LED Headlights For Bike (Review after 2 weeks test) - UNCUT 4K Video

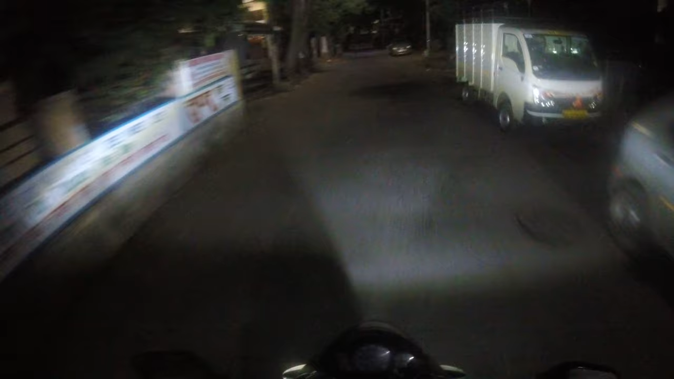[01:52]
मेरी बाइक ही यूज़ करता हूँ, तो अभी तो फ़िलहाल मैं सिर्फ उसको स्टॉक हेडलाइट पर चला रहा हूँ।
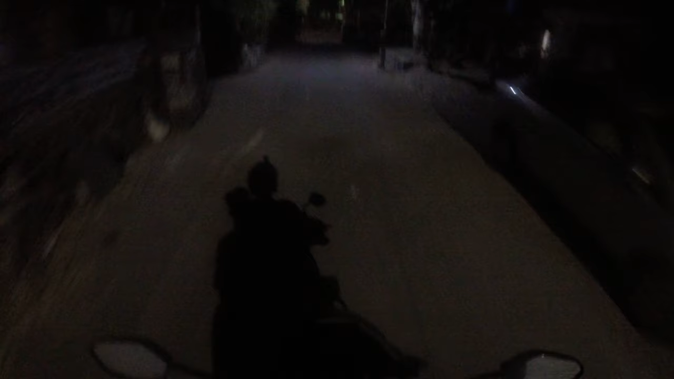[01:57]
और ये स्टॉक हेडलाइट पे ऐसे दिख रही है बस, ठीक है, ये नॉर्मल है।
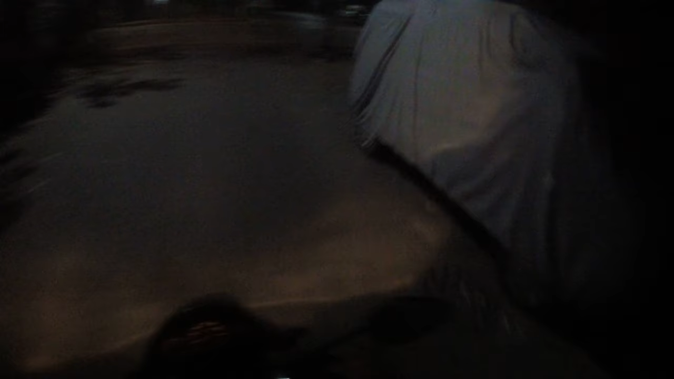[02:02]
और इसके मैं डिपर अप्लाई कर रहा हूँ।
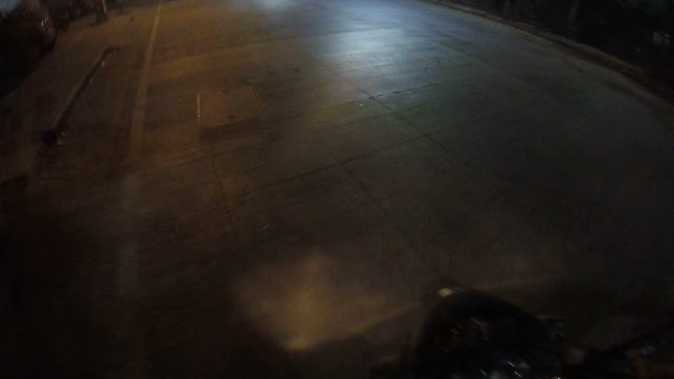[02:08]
तो ऐसे रास्ते पे चलते हैं जहाँ पे लाइट थोड़ी कम रहती है, तो आपको भी एक्सपीरियंस आ जाएगा। ओके, तो
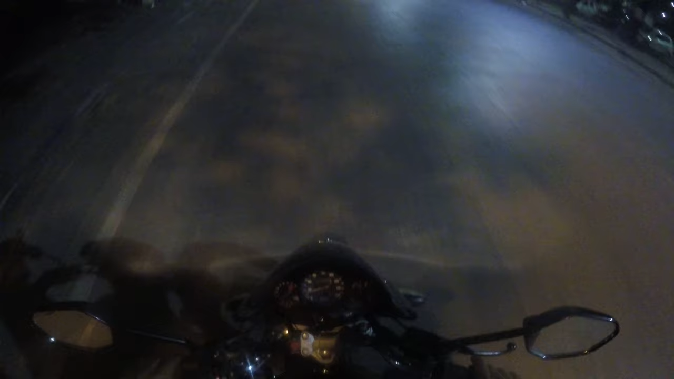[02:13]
काम करते हैं, घुमा लेते गाड़ी,
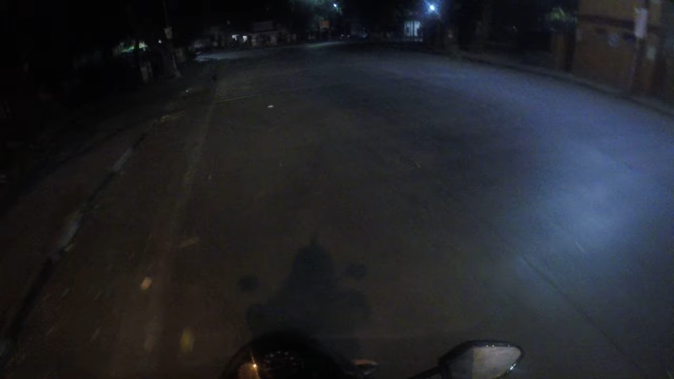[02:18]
मुझे अच्छा रास्ता मिलता है जहाँ पे पूरा अंधेरा रहता है।
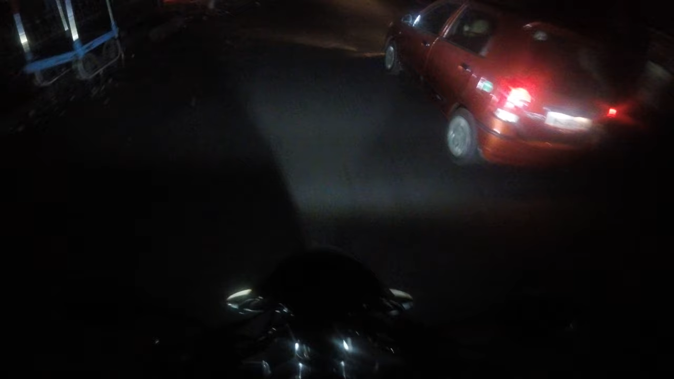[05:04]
काफ़ी अच्छा फोकस है। और अभी मैं मेरी स्टॉक हेडलाइट भी ऑन करता हूँ तो थोड़ा सा येलोइश फील भी आ जाता है सेंटर में, और ये साइड से दो फॉग लाइट